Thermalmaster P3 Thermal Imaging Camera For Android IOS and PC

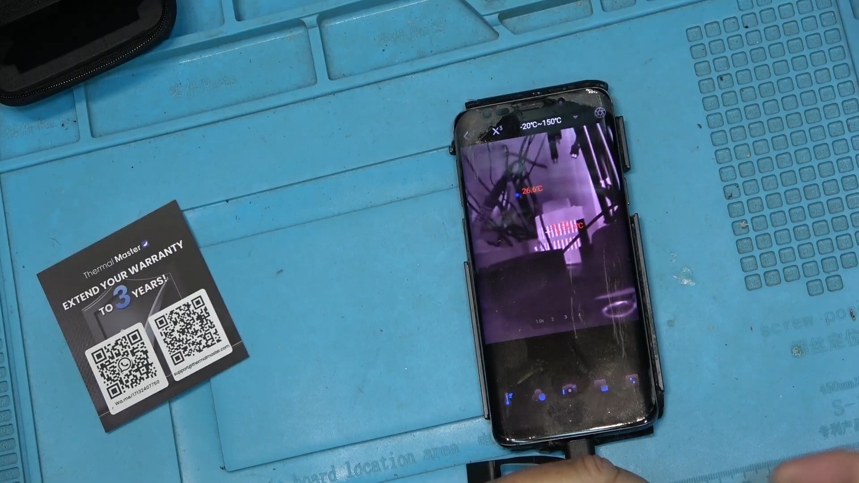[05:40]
The variable Variac transformer. You can see it's putting out a bit of heat. A little bit warmer than other stuff in here.
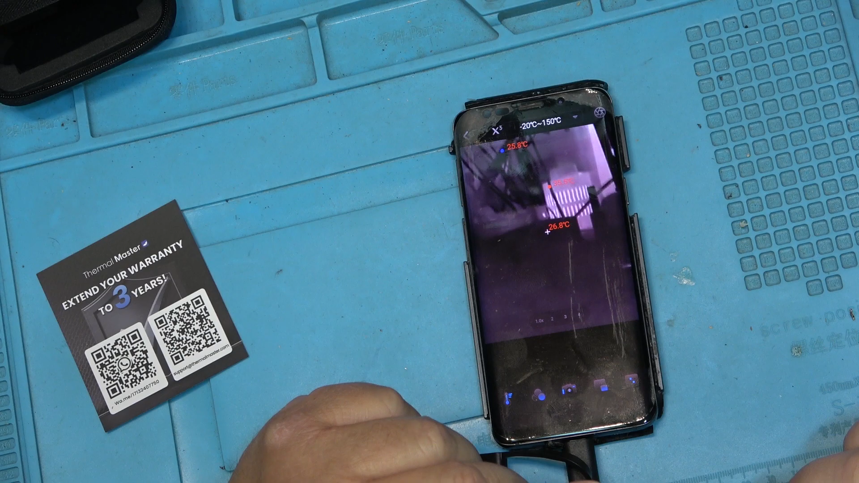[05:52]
35 degrees apparently.
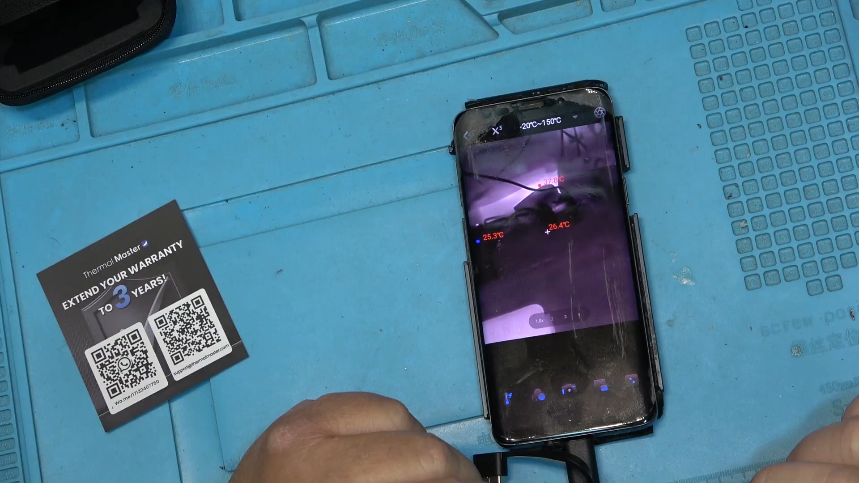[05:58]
On screen: min 25.3°C
That's wild. That one probably allows me to select fake colors. So I can invert it so that hot is now dark or black.
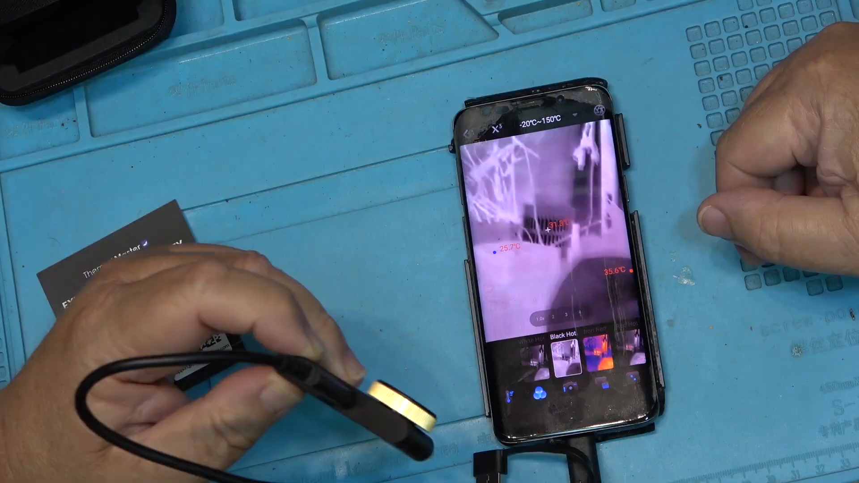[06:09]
I can put it in the iron red. So anything that's hot appears redder. This is red hot.
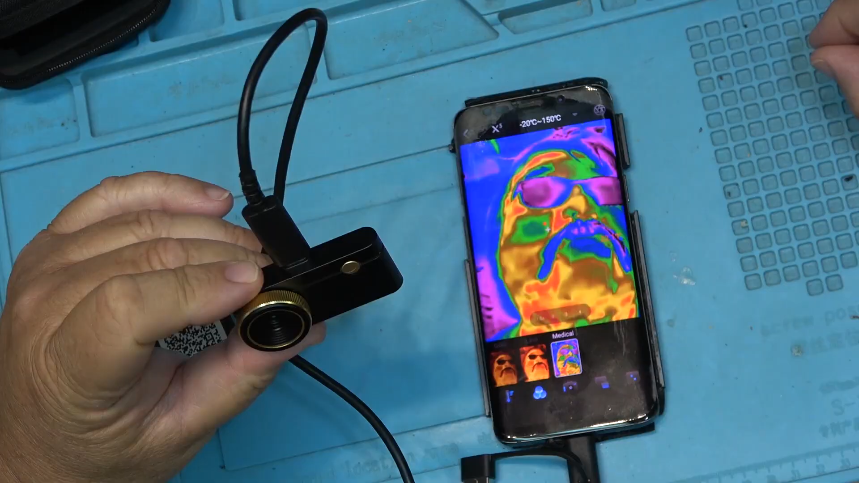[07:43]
I like psychodelic. That's kind of freaky actually.
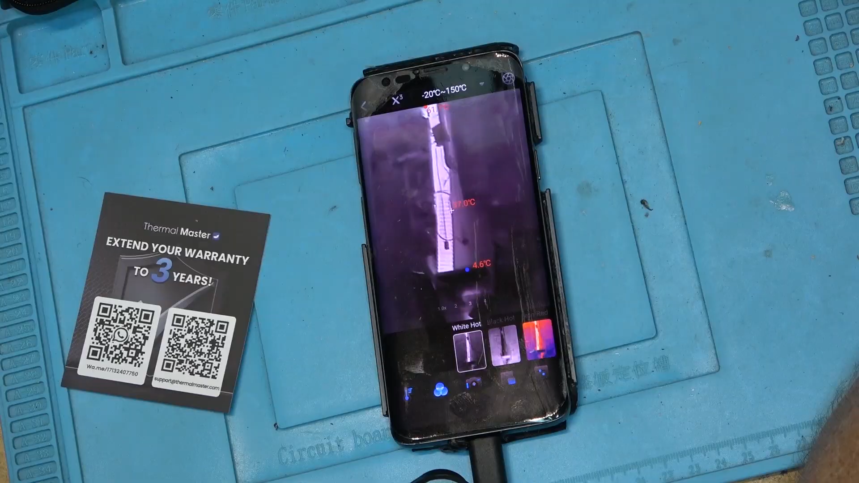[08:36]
So We've got a real hot stack here going up to the roof. You can see the temperature is like 60 degrees Celsius that's the hot air going out of the The air conditioner going up into the attic and if I point it down at the air conditioner while the temperature coming out of the air conditioner air is like Seven degrees Celsius coming out of there.
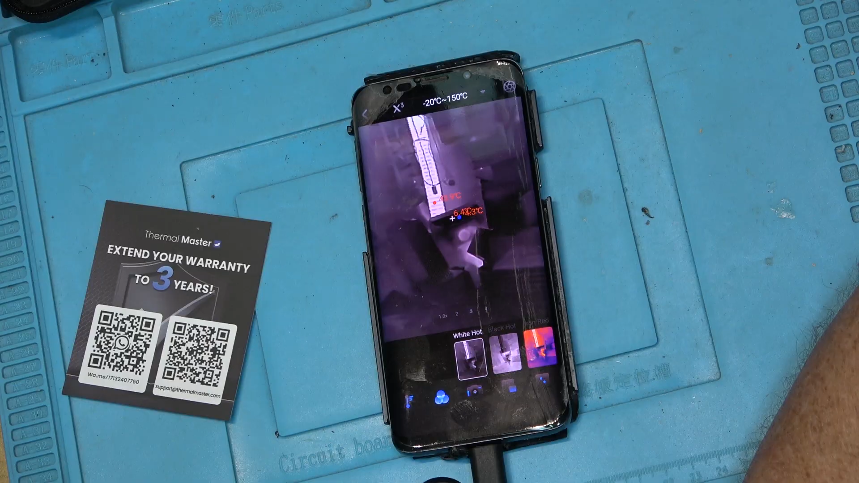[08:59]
It's it's it chills pretty good
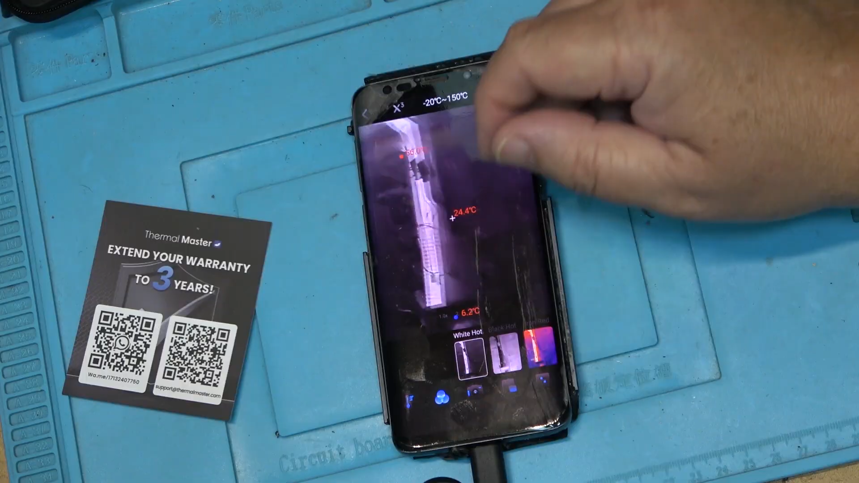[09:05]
On screen: spot 24.4°C
But that's it that's in good old white hot if we reverse it black hot now black is the hottest side And then we've got all the different colors here
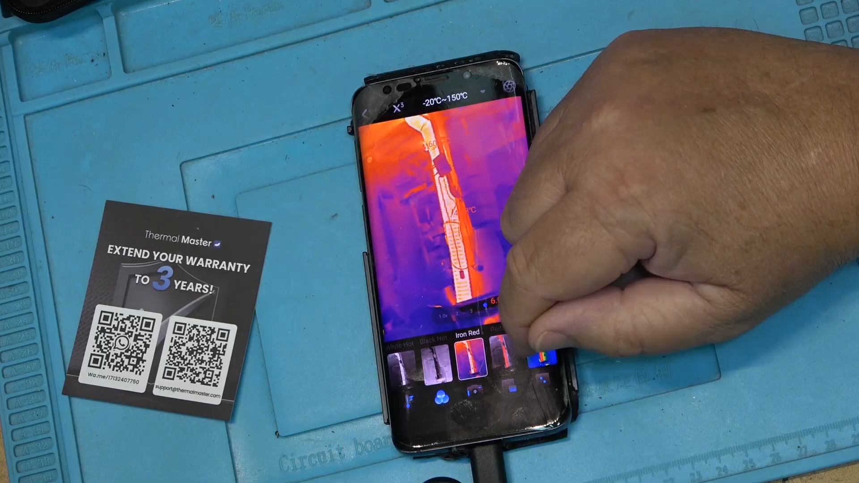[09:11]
Iron red all batteries going to dial my phone wonderful iron red
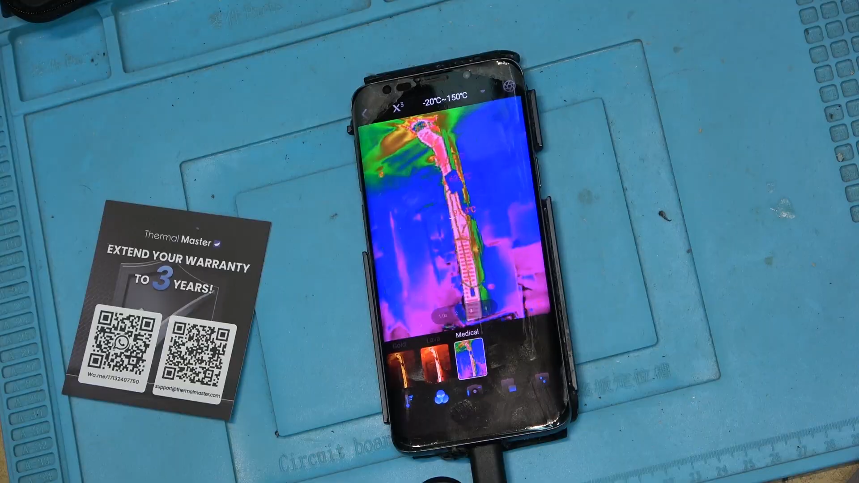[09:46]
Shows you the different color temperatures
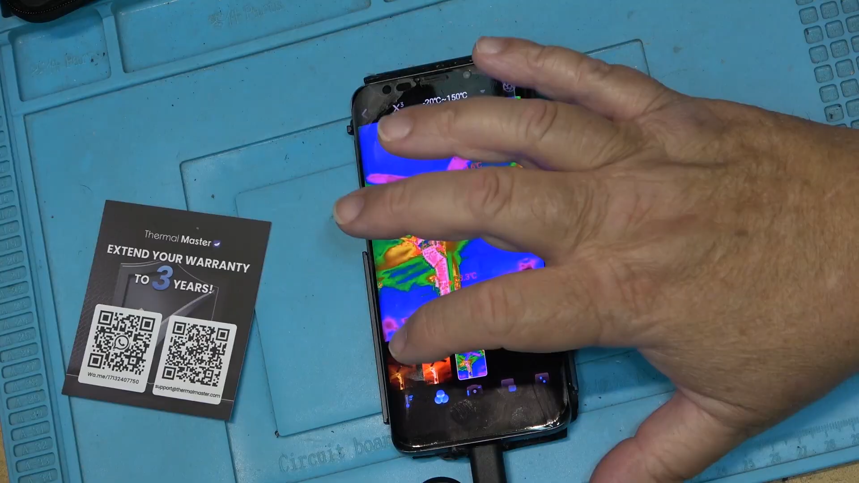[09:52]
Some of these actually Show you more detail like ones like that.
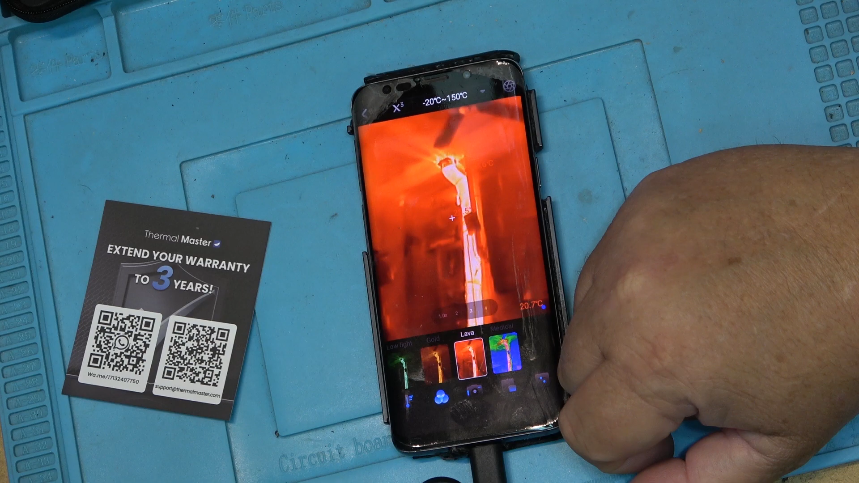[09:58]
You can see the ceiling fan. You can see the light You can see stuff around here in the shop.
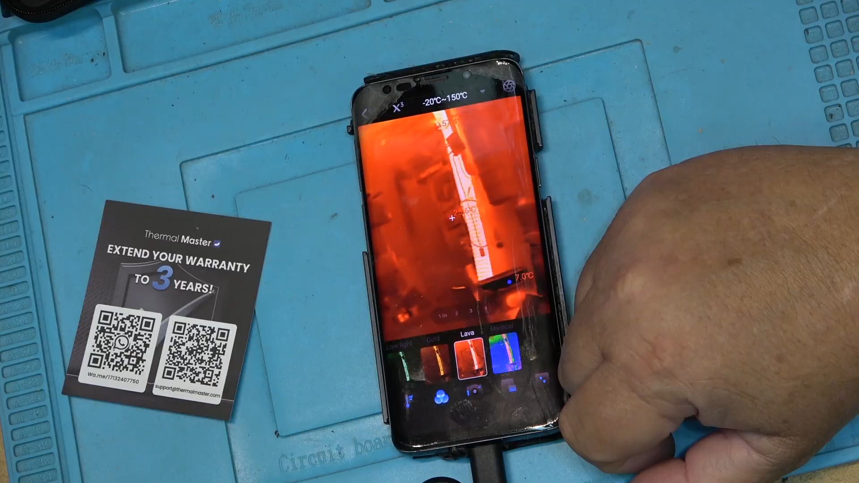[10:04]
You can actually see stuff that's in here like boxes and stuff